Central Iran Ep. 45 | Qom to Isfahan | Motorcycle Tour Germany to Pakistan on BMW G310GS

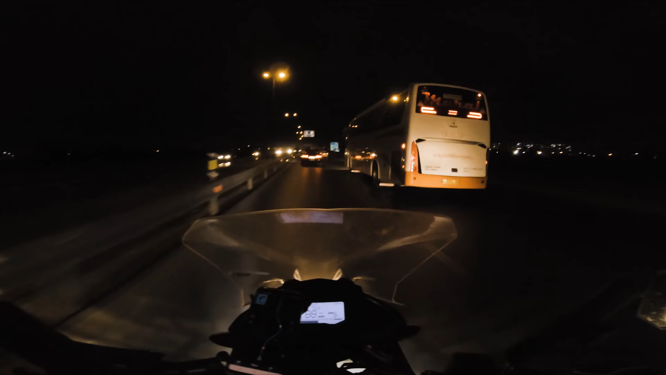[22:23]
सो ऑफिशियली इस्फहान हमें वेलकम कर रहा है,
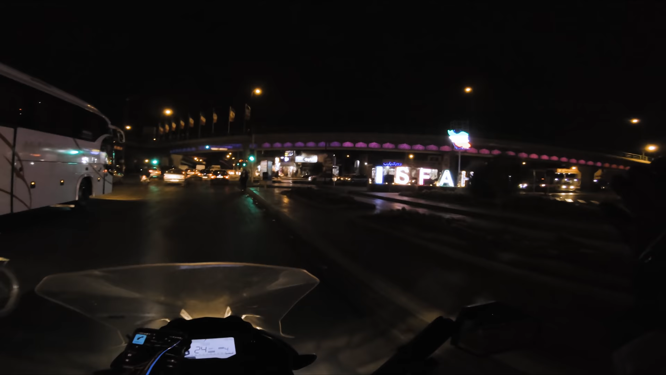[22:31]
ईरान इस्फहान, थैंक यू, खुश आमदीद, और इस्फहान की ट्रैफिक भी हमें वेलकम कर रही है।
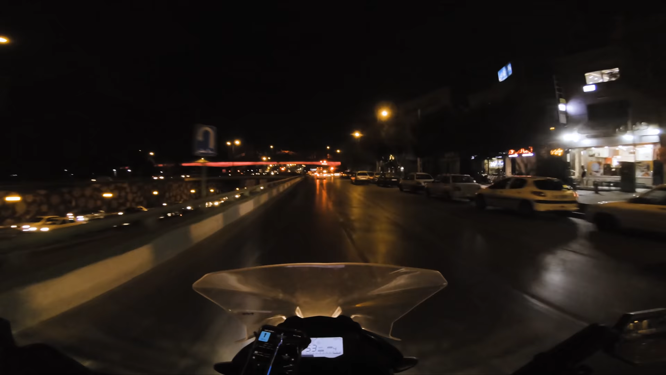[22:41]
बड़ा खूबसूरत सिटी लग रहा है यार, बत्तियाँ शत्तियाँ भी इन्होंने बड़ी मचा के रखी हुई है।